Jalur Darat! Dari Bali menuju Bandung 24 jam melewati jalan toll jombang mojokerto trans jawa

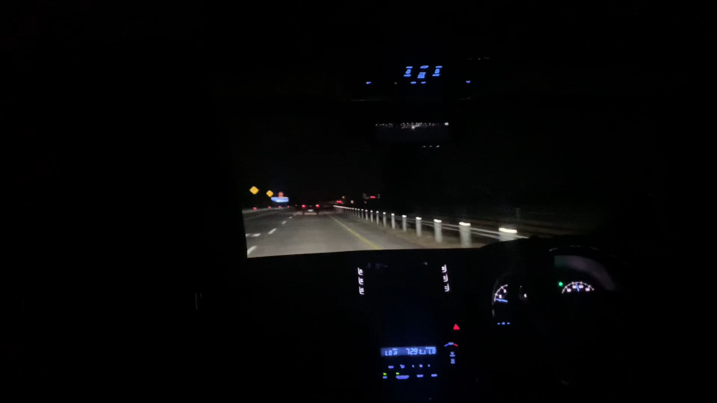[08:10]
Terlebih Kalau ngantuk Tidurlah di res area Pasti aman kok Dijamin Melihat situasi tol Yang seperti ini Masih belum Dikatakan aman Untuk pengendara Sebab Standarnya Belum cukup Bisa dikatakan aman